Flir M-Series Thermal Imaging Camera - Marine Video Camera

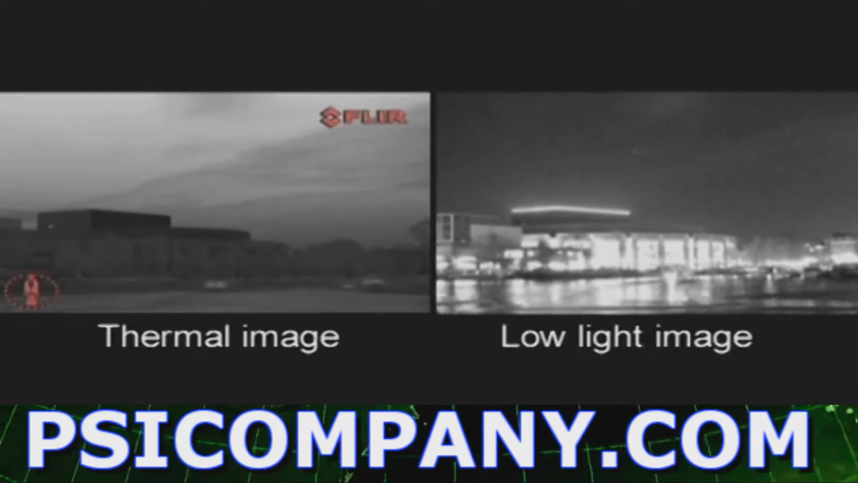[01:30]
Just switch to the thermal camera to see more detail.
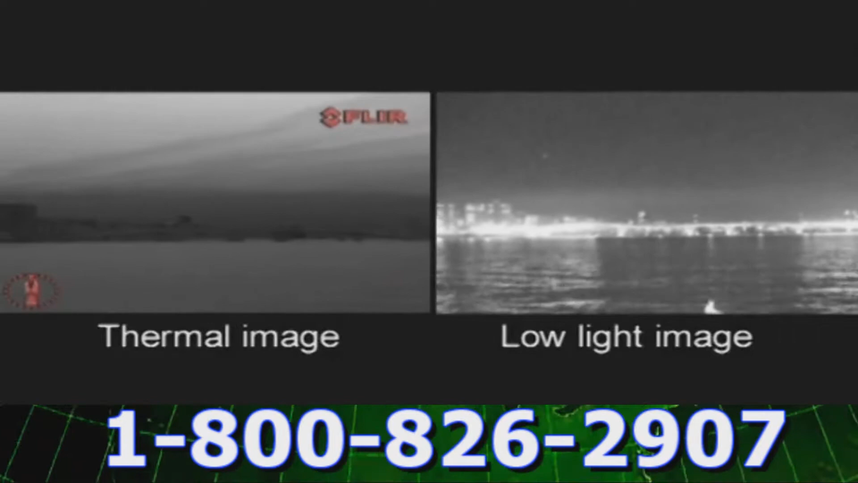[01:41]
The M-Series is available in two versions.
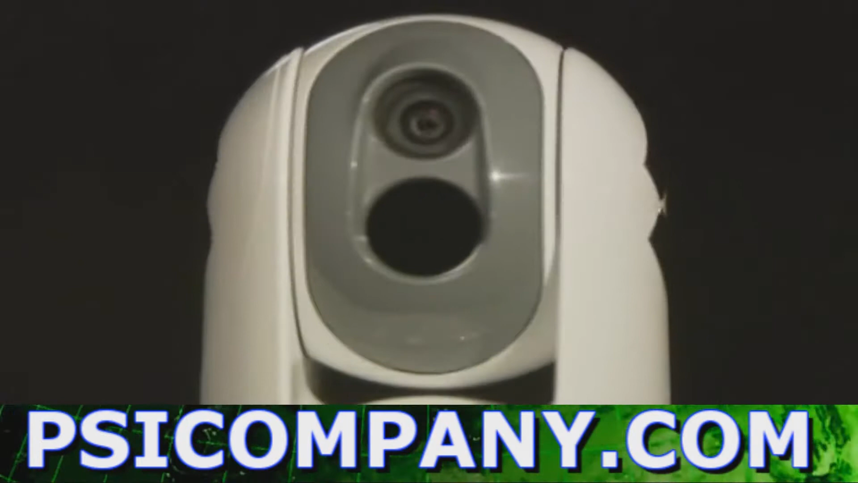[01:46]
The M-320L is equipped with an uncooled vanadium oxide microbillometer detector.
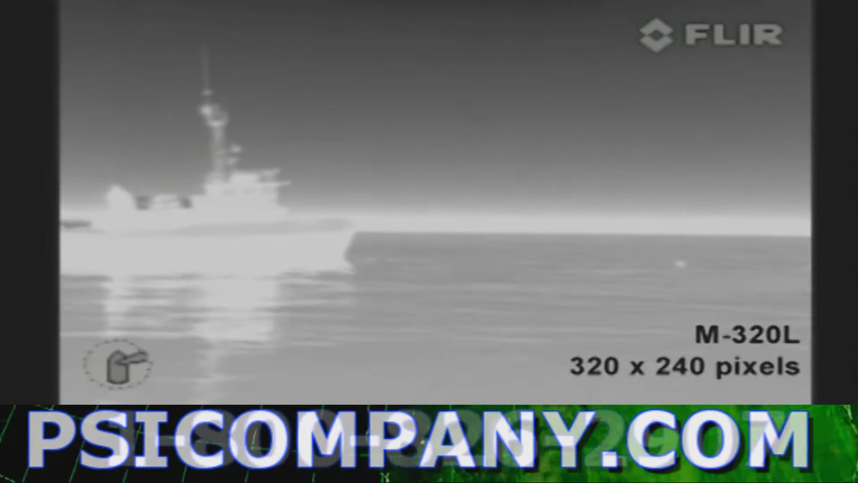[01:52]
It produces crisp images of 320 by 240 pixels. The M-626L produces thermal images of 640 by 480 pixels.
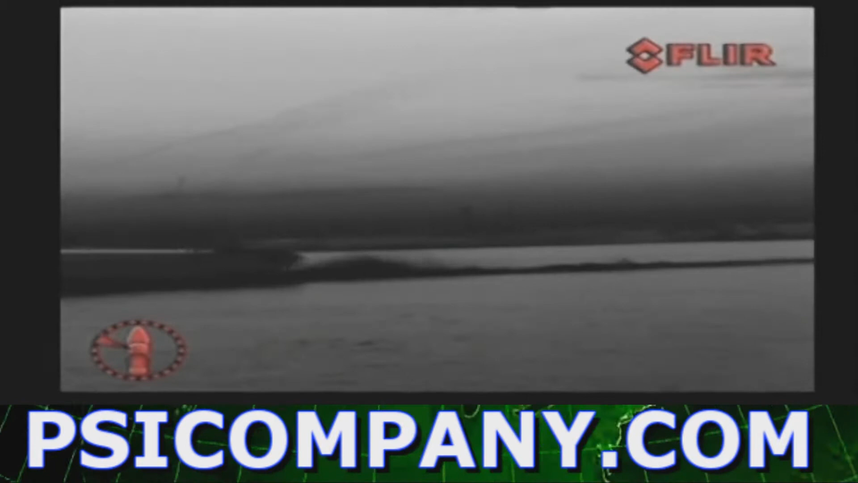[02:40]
The control knob provides precise proportional speed control.
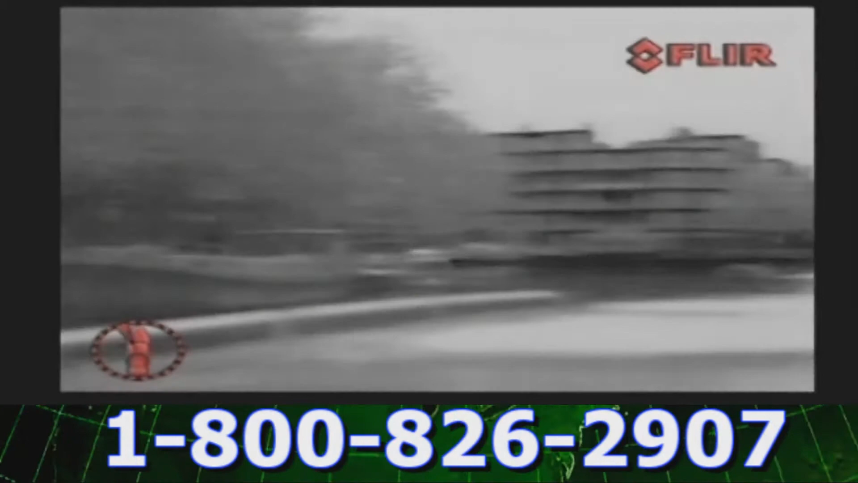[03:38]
The scene button cycles through night docking,
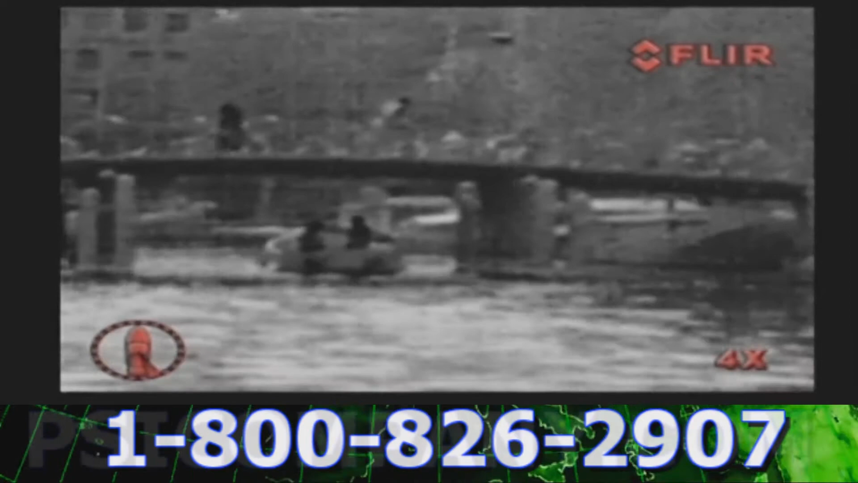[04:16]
Thanks to small icons conveniently placed at the bottom of the thermal image, the captain can see immediately in which direction the M-Series is looking, whether it's in the home position or not.
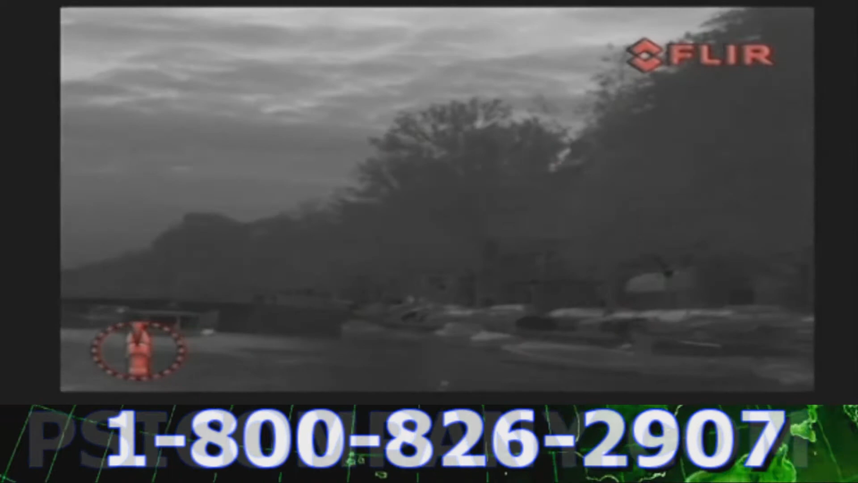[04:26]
The M-Series is extremely easy to install on new or existing vessels.
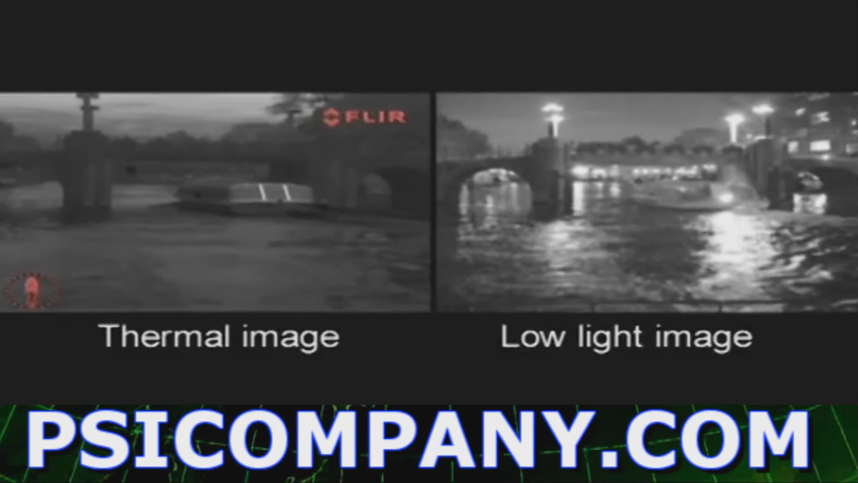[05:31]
The combination of a thermal imaging camera and a low light camera packaged in a small ultra-compact gimbal together with the extremely high image quality,